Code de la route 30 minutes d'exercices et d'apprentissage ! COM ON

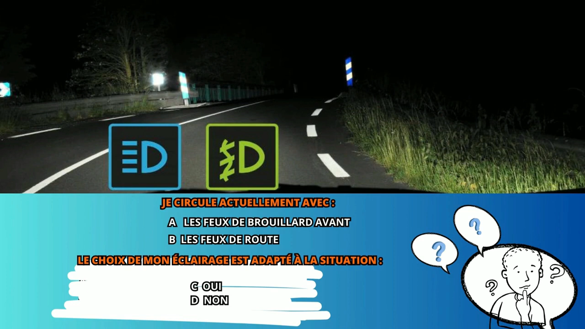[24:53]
Les feux de brouillard avant B. Les feux de route Le choix de mon éclairage est adapté à la situation C. Oui D. Non Le voyant de gauche, bleu, m'indique que les feux de route sont allumés. Le voyant de droite, vert, m'informe que les feux de brouillard avant sont également en fonction.
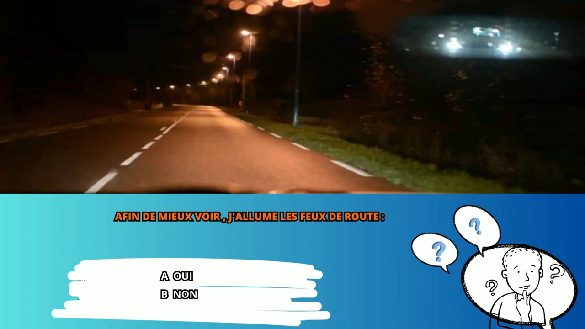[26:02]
Non Il n'y a personne devant moi. Personne qui arrive en face, aucun piéton visible sur l'accotement. Je pourrais donc penser que l'utilisation des feux de route, les feux les plus puissants qui équipent ma voiture, est possible. Mais la route est bien éclairée, et cet élément est déterminant. L'utilisation des feux de route est interdite dans ce cas. Bonne réponse, B. Sous-titrage Société Radio-Canada Sous-titrage Société Radio-Canada